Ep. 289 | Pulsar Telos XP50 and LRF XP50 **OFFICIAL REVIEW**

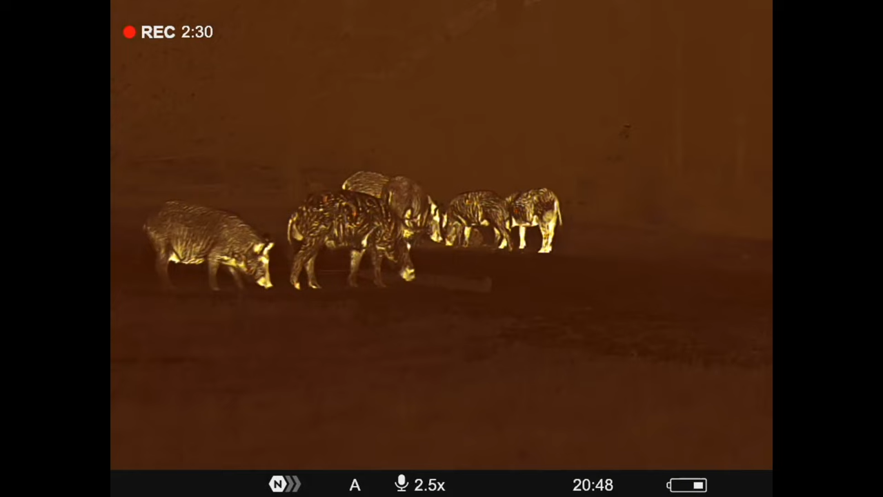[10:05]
Um, it is, uh, actually did the runtime test on it.
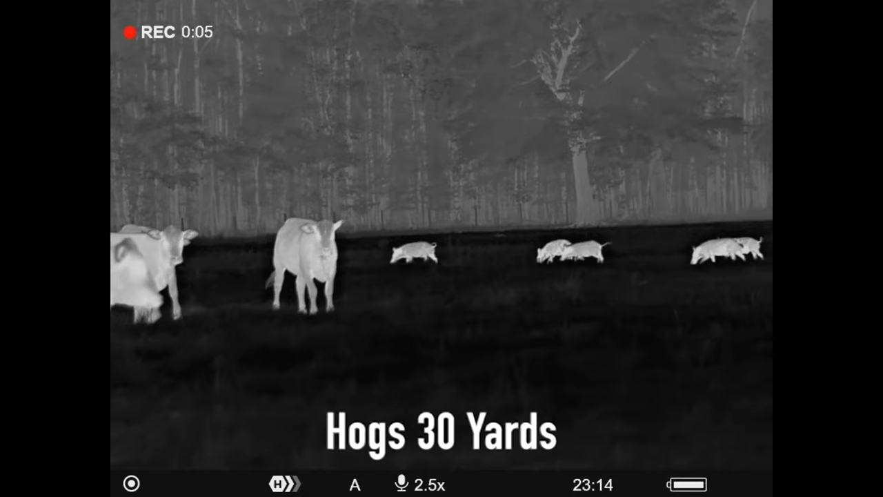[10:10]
He got, uh, almost nine and a half hours on a bench test runtime. I think he was just a couple minutes short of nine and a half hours. Very, very long time.
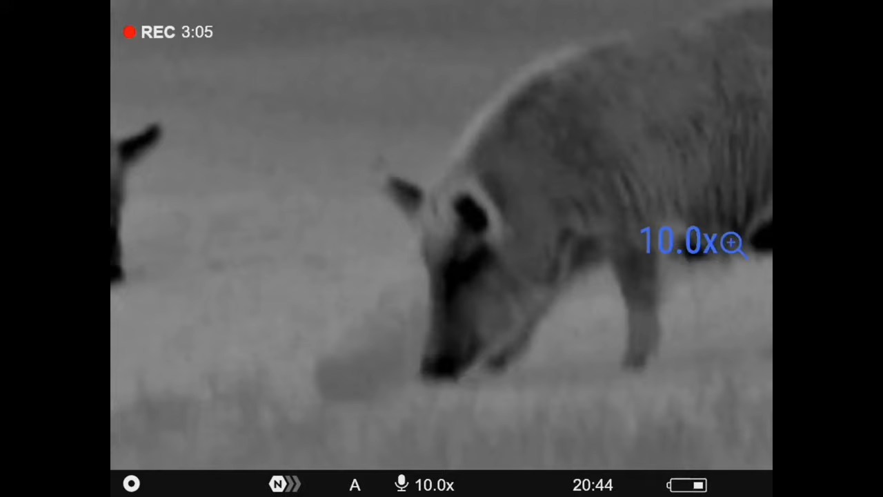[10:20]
Those batteries right now, fall of 2023 are very difficult to come by. Actually, there's zero. I can just go ahead and tell you. There was, there was a, there was less than, I don't know what it was.